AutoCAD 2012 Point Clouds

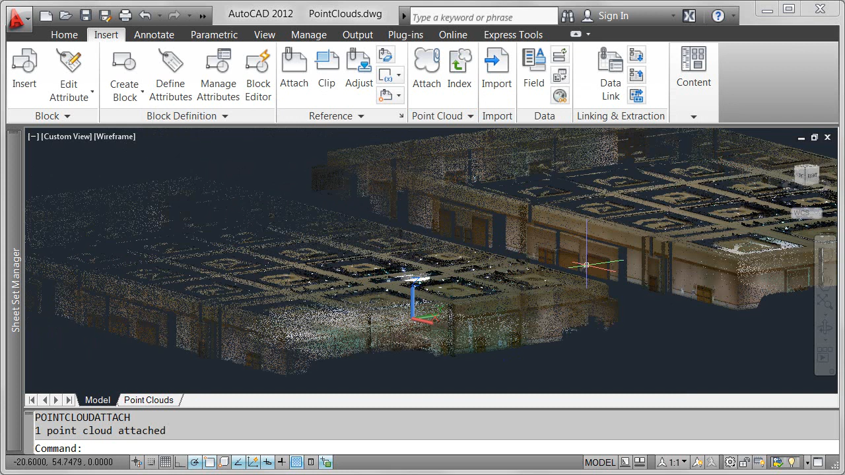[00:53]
Point cloud functionality in AutoCAD 2012 also offers optimized viewing at changing zoom levels.
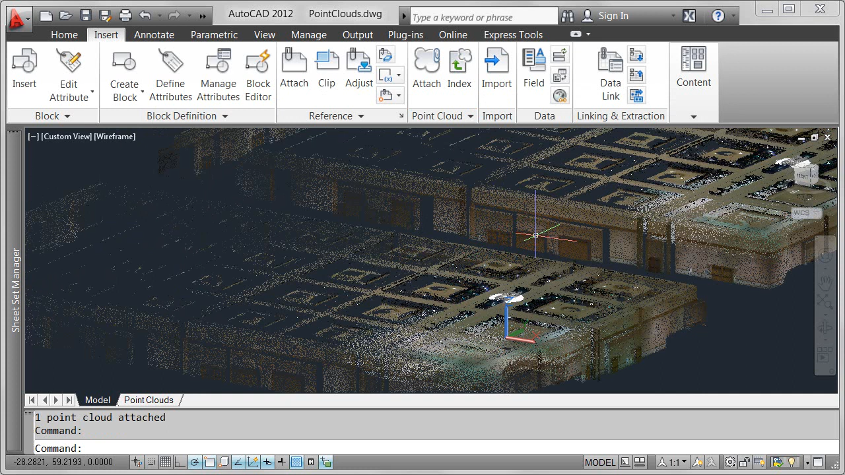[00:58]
With the ability to index and attach 3D point cloud data in AutoCAD 2012,
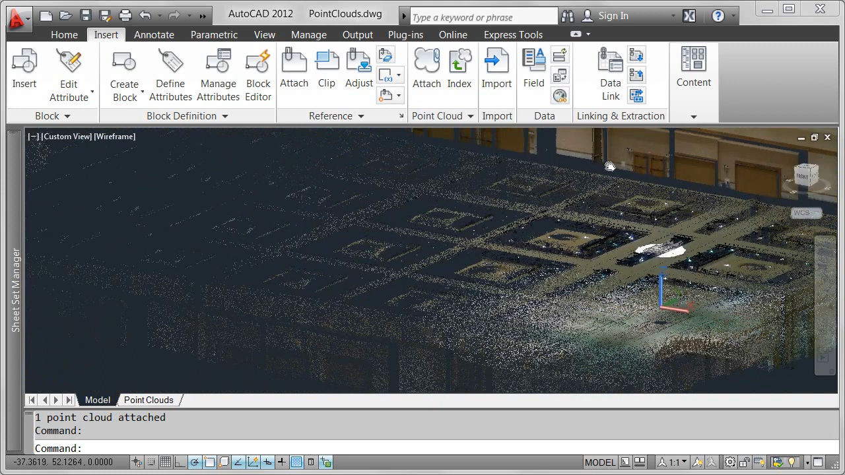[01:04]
you can use an accurate representation of the existing part or